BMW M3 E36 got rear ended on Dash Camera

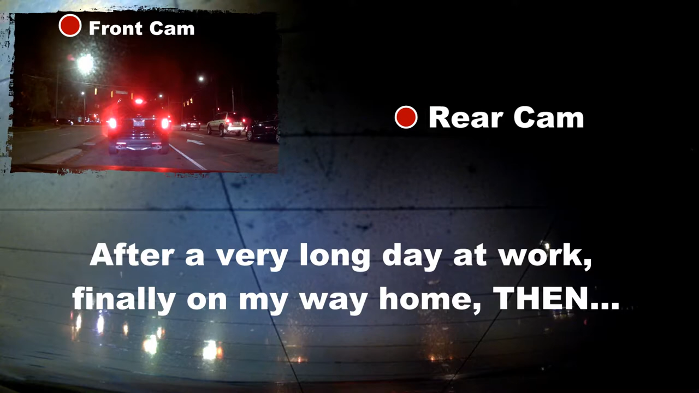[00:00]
I'm going to the toilet Wow! I just hit the accident behind me I